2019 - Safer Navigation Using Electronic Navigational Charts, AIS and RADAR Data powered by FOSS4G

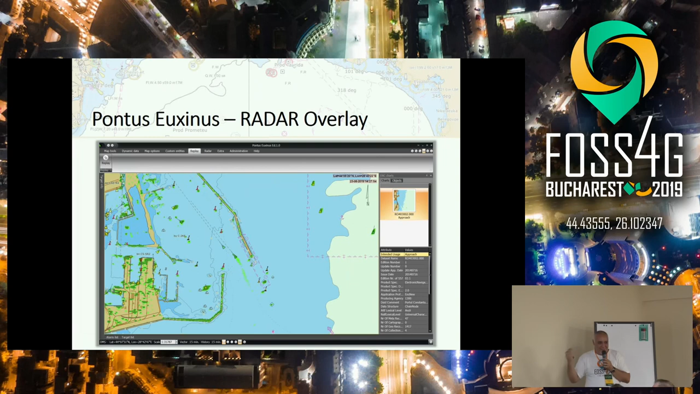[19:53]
So, the update rate, and it's quite fast when you zoom in, and you have to draw a lot of things quite fast.